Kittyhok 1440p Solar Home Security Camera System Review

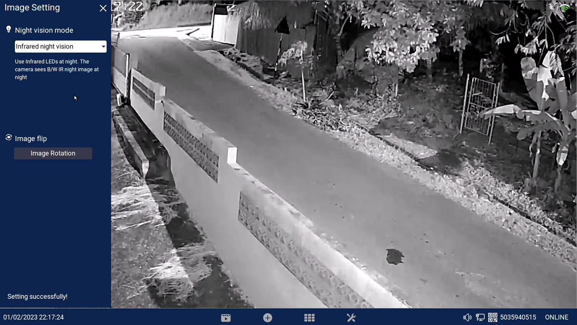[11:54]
the infrared and record an event or continuous event. When set to this mode there is no spotlight being triggered. It comes with a 64GB micro SD card that only works with event recording and it can take up to 256GB.